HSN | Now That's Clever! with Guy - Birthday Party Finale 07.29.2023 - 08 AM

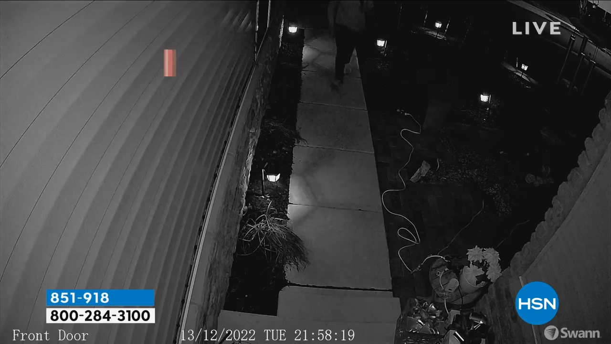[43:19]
anybody that comes onto your property motion sensor lighting you can turn the
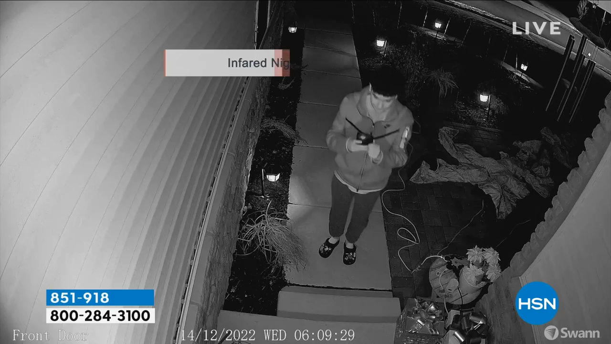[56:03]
exactly so having that clearer picture having that incredible night vision laurie i read that you can turn the the